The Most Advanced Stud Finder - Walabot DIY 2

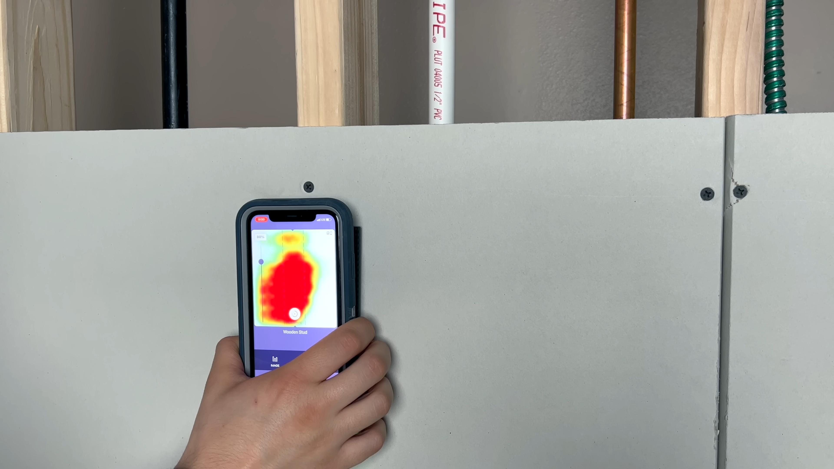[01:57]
expert mode works by transmitting radar signals and receiving reflections back.
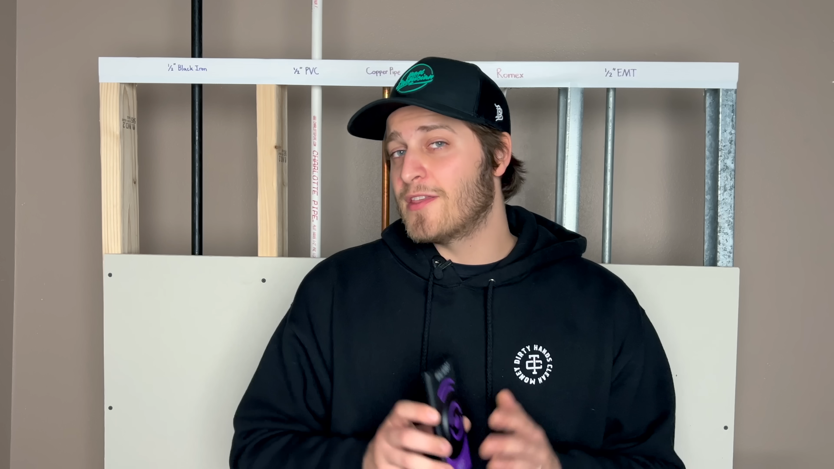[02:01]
The first thing that I like to use expert mode for is to see when there are two objects in close proximity to each other.
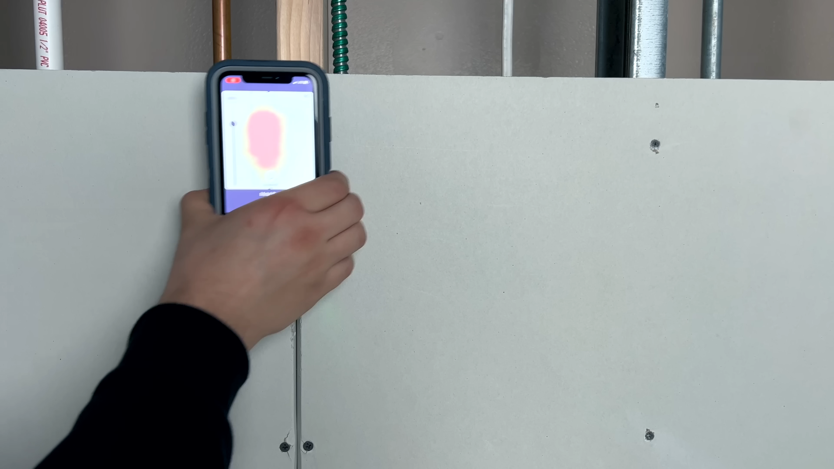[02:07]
For example, if a pipe or a cable is attached to a stud,
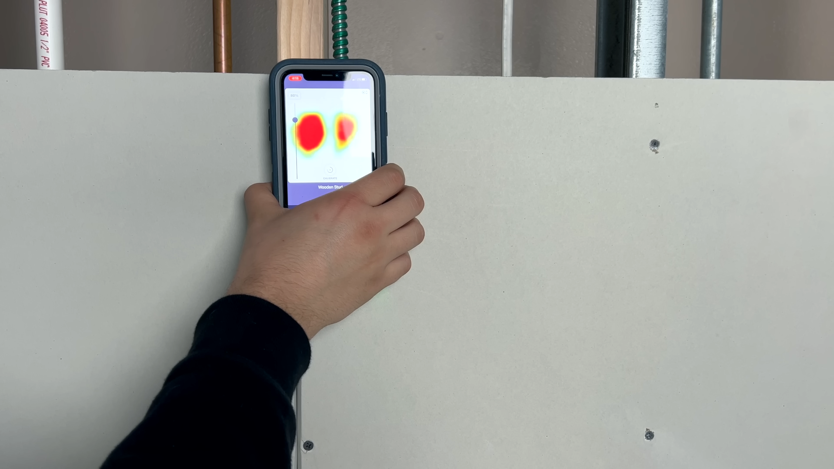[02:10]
you can easily see this on expert mode by sliding the WallBot over to the edge of the stud.
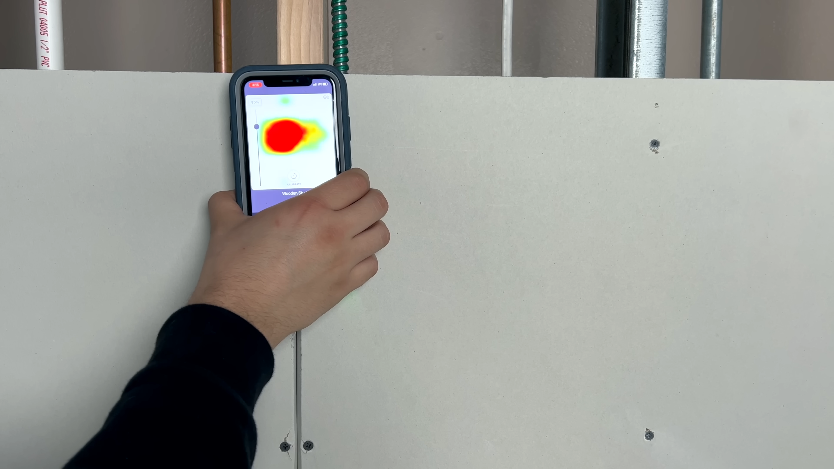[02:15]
You'll see two red radar images in close proximity to each other but not connected, and this is a dead giveaway that there is a cable or a pipe attached to the stud.